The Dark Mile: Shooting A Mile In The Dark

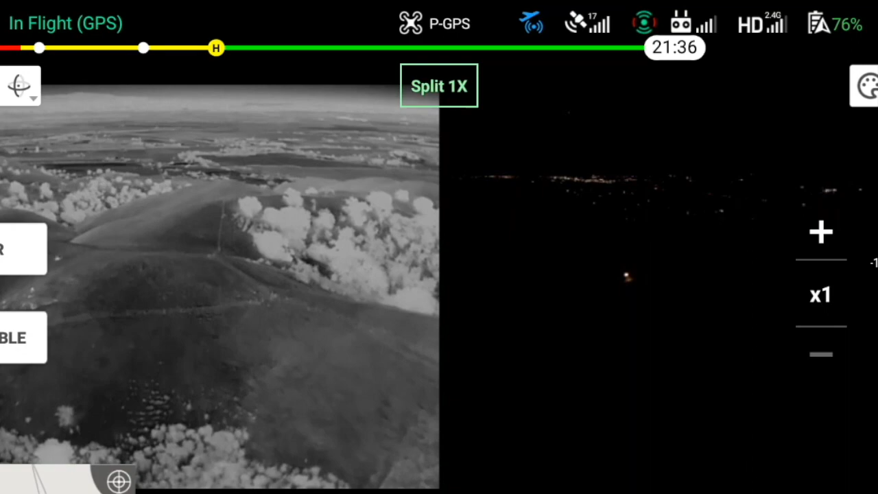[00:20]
That's gotta be them. I mean, what else would be there? That's so close to my drone. Oh. Yeah.
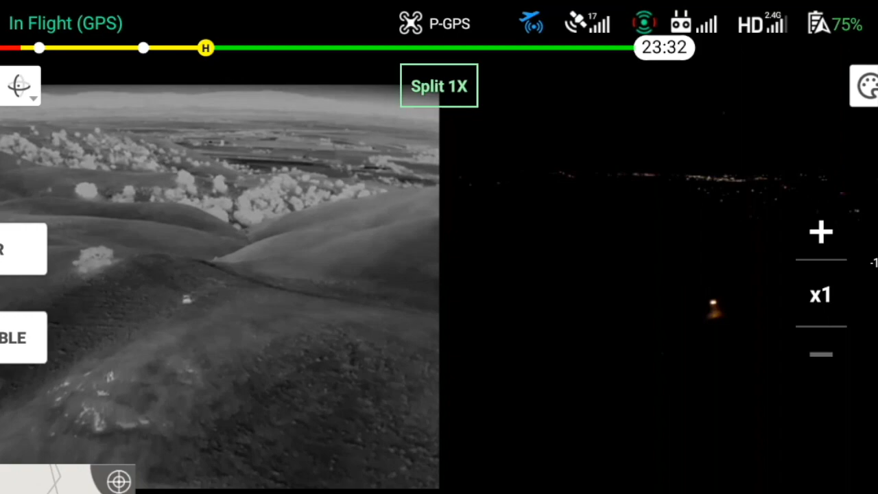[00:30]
Well, that's the SUV. Oh, yeah.
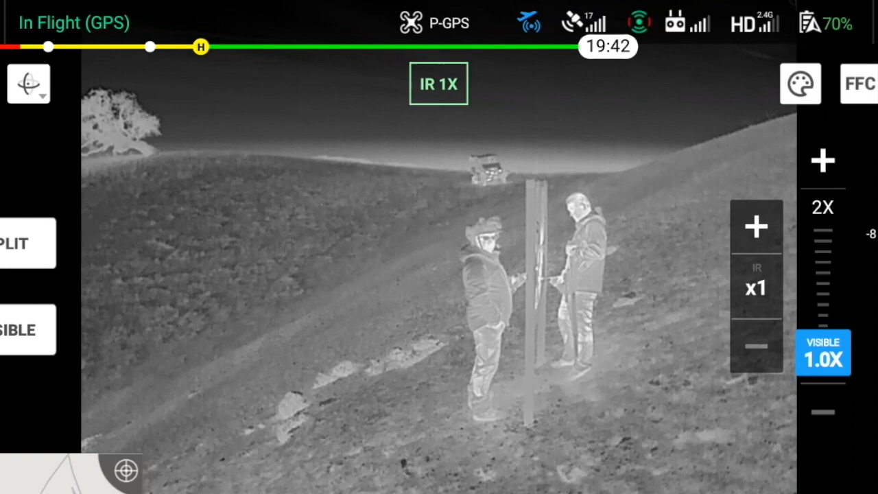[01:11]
Oh, it looks like they're headed up there. The circle? Oh, yeah. Yeah. Oh, yeah. Yeah. Yeah.
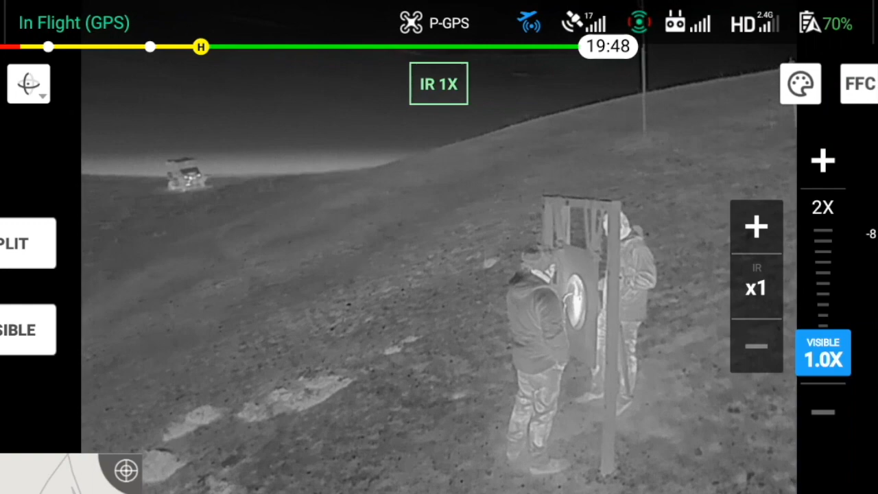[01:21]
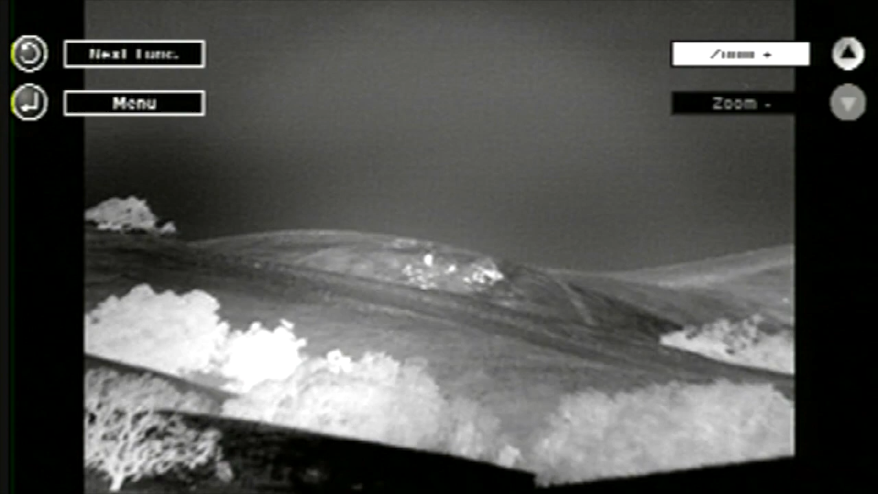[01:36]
Oh, yeah, can you see the drone?
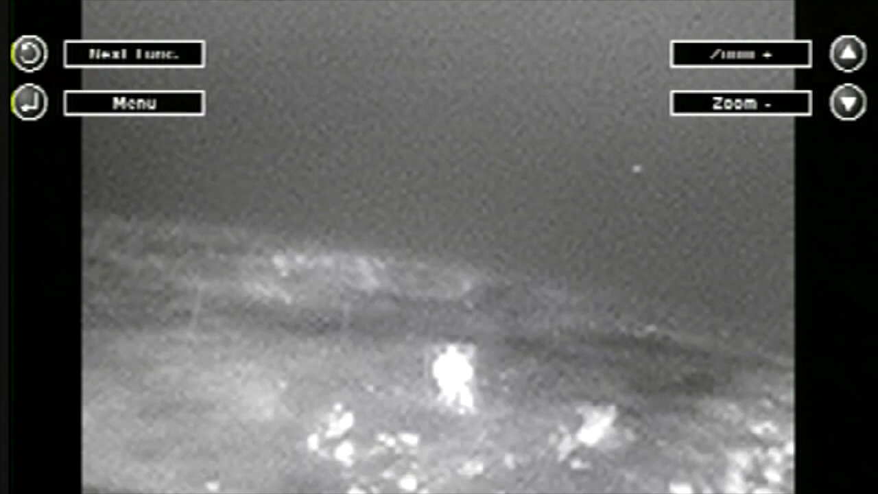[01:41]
Yes, I can. Yeah. Is that my drone? Let's see. Yeah. You can see the drone. Drones show up in thermal.
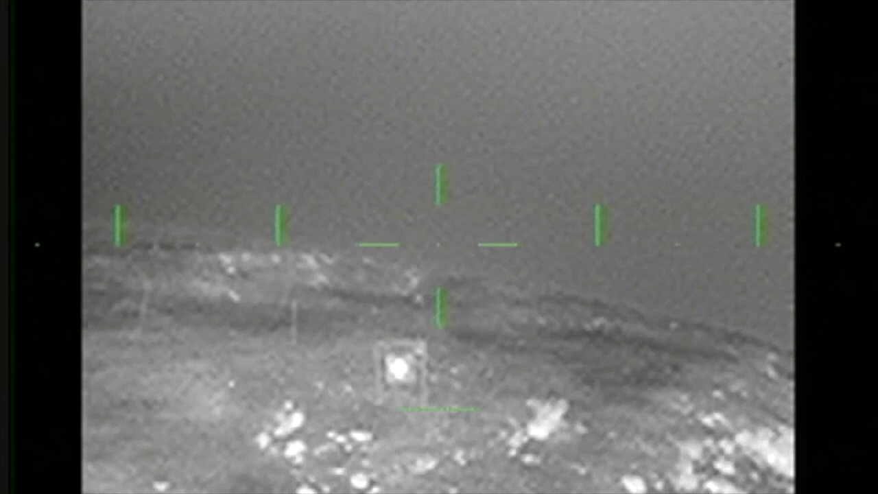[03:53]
One mil to the... You're going to go one mil to the right and one mil high. It looks... Dude, it was like way down here. It was, but I don't know if it's that much. Hey, Vic, do you... Hit. Impact, upper right. Yep. Focus is on.